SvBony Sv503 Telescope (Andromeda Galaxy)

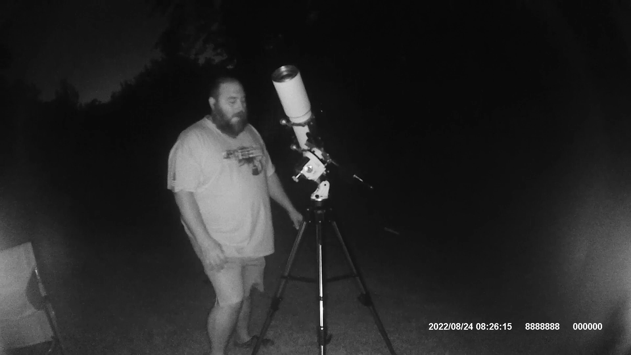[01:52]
all right so we have the star adventure polar aligned with Polaris and we just had the boton of mask on here and got this in focus now so the only thing left is to wait for the Andromeda galaxy to reach above the trees here so we can start taking pictures
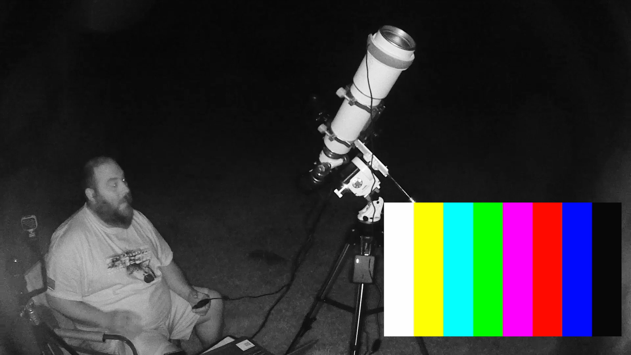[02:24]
I'm excited man I think we got it now I think we have it dead center and we're going to capture it pow there we go that's what I'm talking about right there let me get this up oh man we got it